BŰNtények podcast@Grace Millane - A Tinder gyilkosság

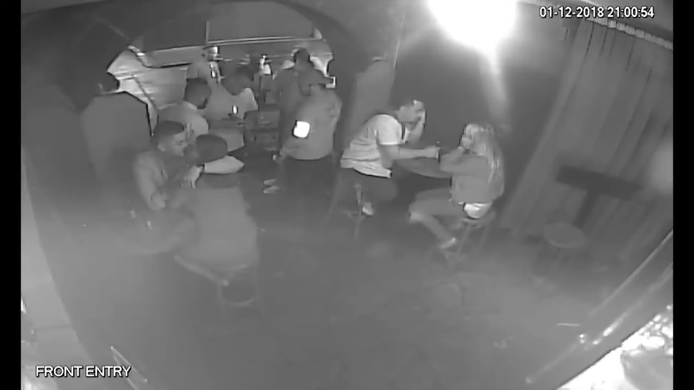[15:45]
Amikor az ismeretlen férfi elment az asztaltól, valószínűleg vécére, előtte egy csókot is adott Grace-nek. Amíg a férfi távol volt, Grace elővette telefonját a táskájából, és nyomkodni kezdte. Első alkalommal az egész randi alatt. Miután a férfi visszatért, Grace is elhagyta az asztalt, és maga is elment a mellék helységbe. Ahogy kiért a képből, a férfi azonnal átkutatta a táskáját, ami akárhonnan is nézzük, intőjel.